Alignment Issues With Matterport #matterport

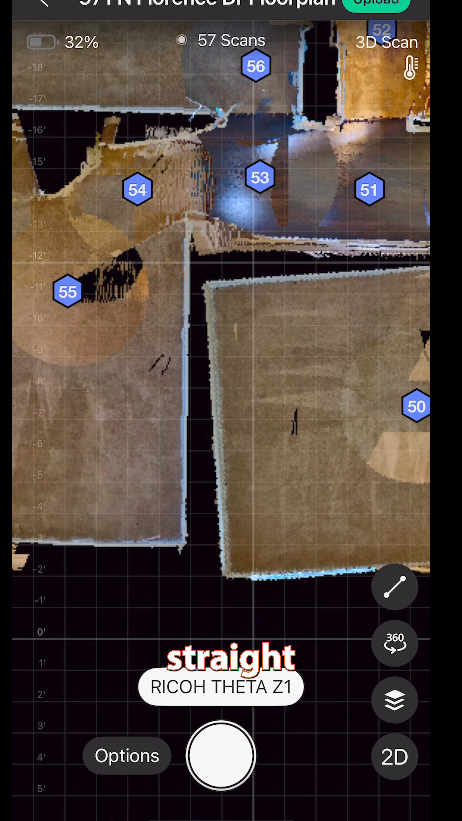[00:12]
you can see something to watch for is you see how straight the scan near 55 is and how crooked 50 is.
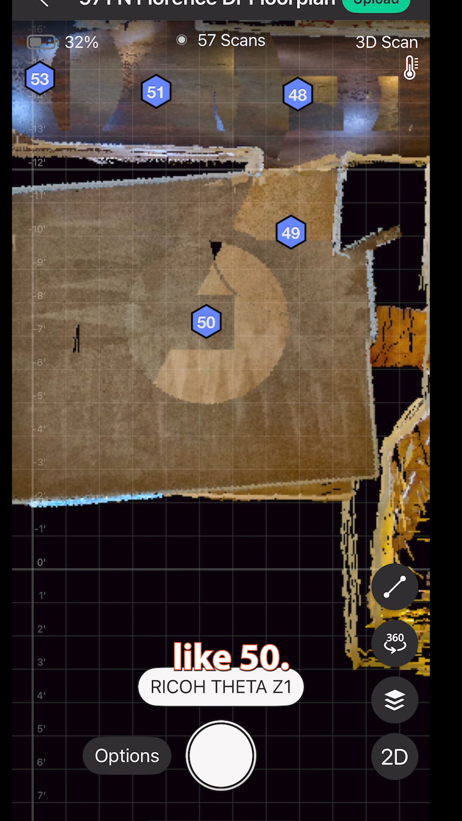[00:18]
So it looks like 50 got turned just slightly and it is making that a crooked room.
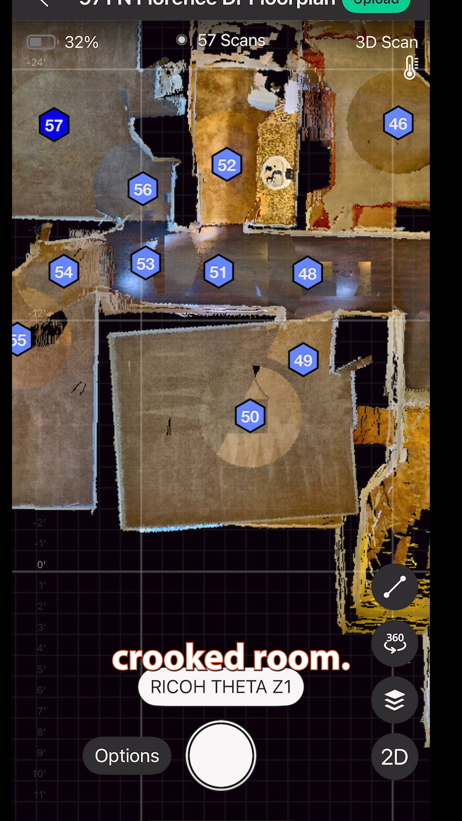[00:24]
Now, if this was a big house and I was actually going through this room to another room,
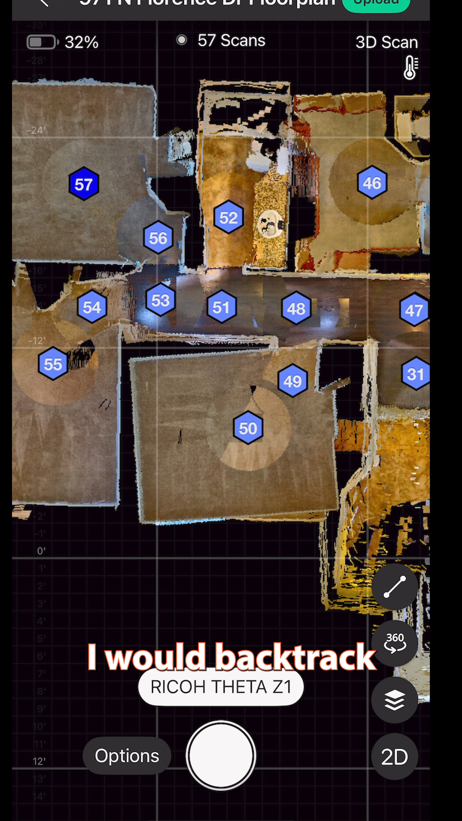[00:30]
I would backtrack and make sure I fix this before I go any further.
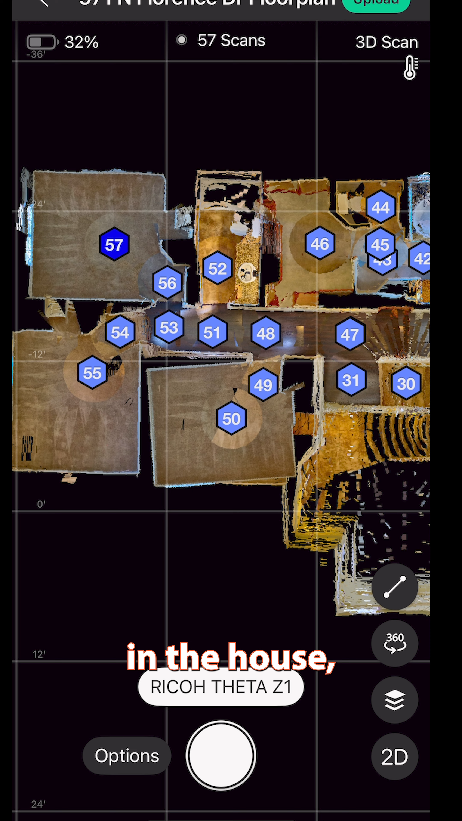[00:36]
Since this is the last rooms in the house, it'll get pretty much straightened out in the Matterport upload. But let's say you need to fix it. So let's hit number 50. We're going to realign that scan and just
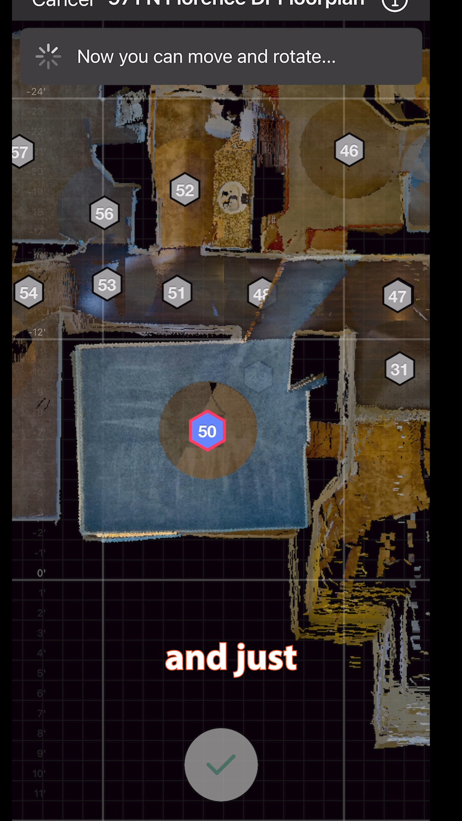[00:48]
straighten it out the way it's supposed to be and then hit the check button. See if it fixes it.
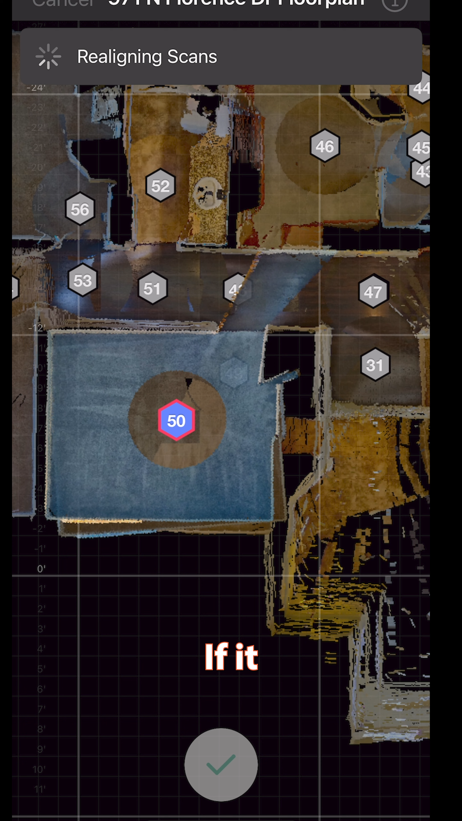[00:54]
If it doesn't, we'll have to go back in there, rescan a couple of times. So since it doesn't, I would delete 50.
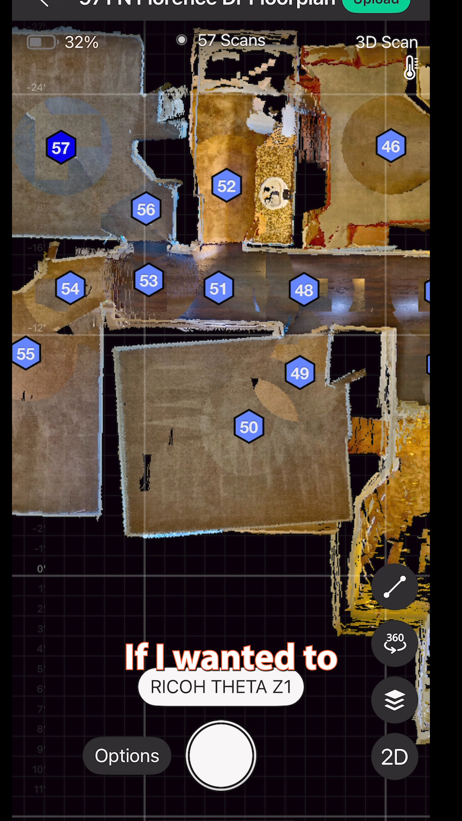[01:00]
If I wanted to make it straight, I would delete 50, go back to 49, rescan and do smaller scans until that was perfectly straight so I can continue on with the rest of the scan. But I'm not going to waste my time since that's one room at the end.
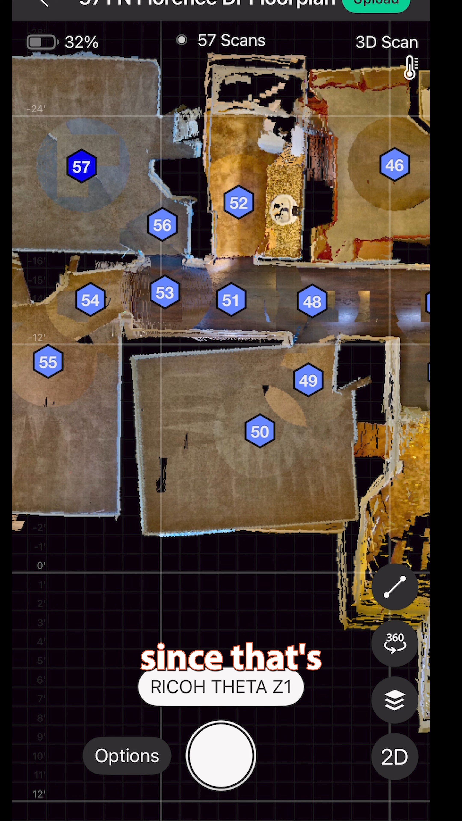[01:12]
I'm not going to worry about it. The reason it's a problem is because if this keeps being crooked, you see how it bleeds into this wall here? If you have a large house and you have two walls bleeding into each other,
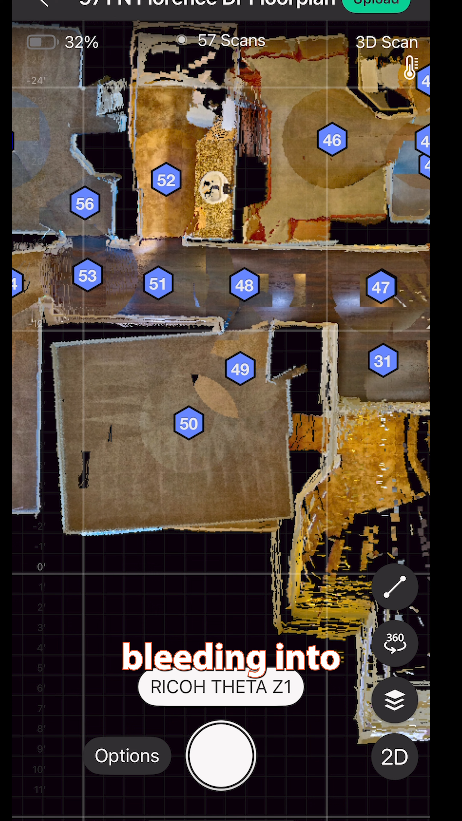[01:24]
when somebody clicks 50, they could click, let's say 31 and just go right through the wall and it just makes it for a bad tour experience.
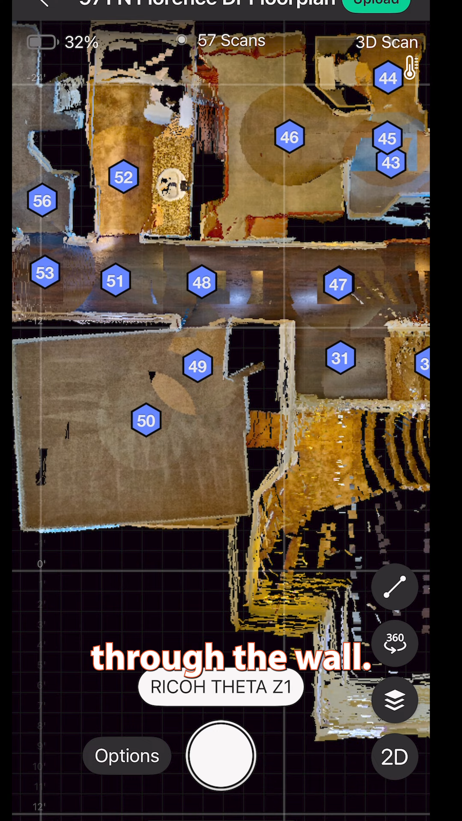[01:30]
So while you're doing scans, just make sure everything is staying straight.